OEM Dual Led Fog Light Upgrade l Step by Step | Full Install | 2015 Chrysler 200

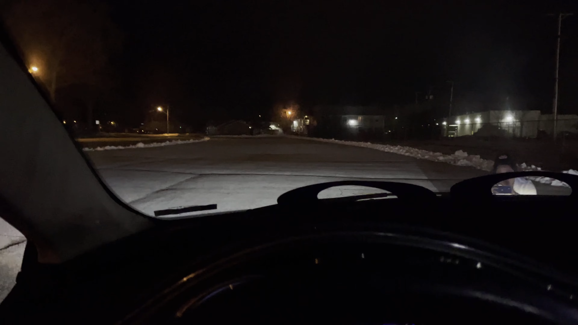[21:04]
without lights so getting in the car look at that that's how bright they are my headlights are not on guys so again no headlights just the fogs let's go ahead and turn on the headlights okay there's my headlights
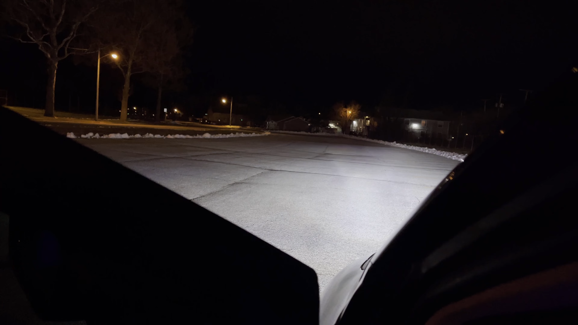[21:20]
without with my headlights so
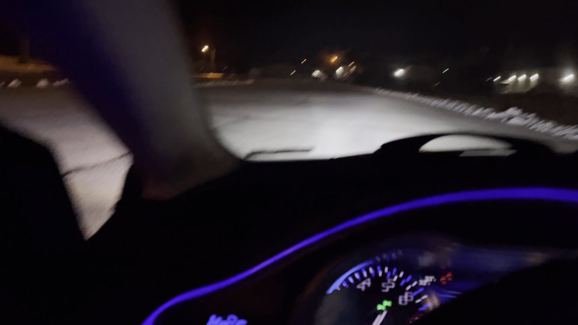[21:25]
paired up with my led headlights